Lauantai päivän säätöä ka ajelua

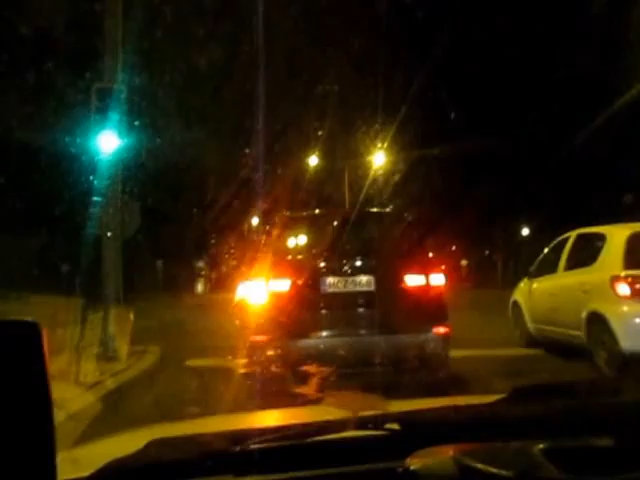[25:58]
Tässä on nää liikennevalot mun mielestä säädetty ihan vittu liian kireelle.